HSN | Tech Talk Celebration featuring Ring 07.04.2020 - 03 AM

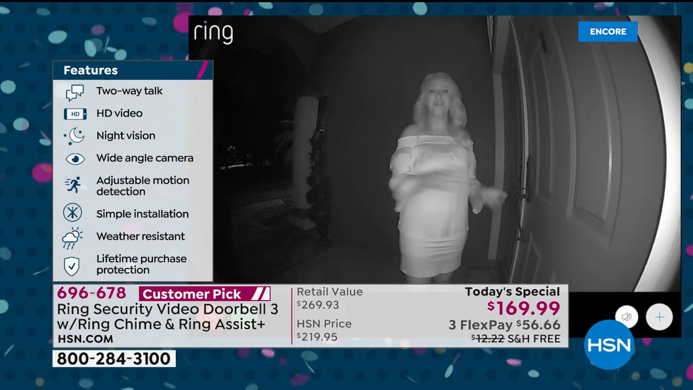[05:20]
You can see 160 degrees in front of this camera. You have even more customizable motion zones than ever before. And with Ring, really the story is you're always home. So no matter where you are, you're giving the presence and appearance of always being home. So I love that with Ring. You could be at the grocery store accepting packages. You're not going to miss anything, and no one is going to steal from you because they're going to know they're caught on camera. And that's the big difference. You're always able to see what's going on.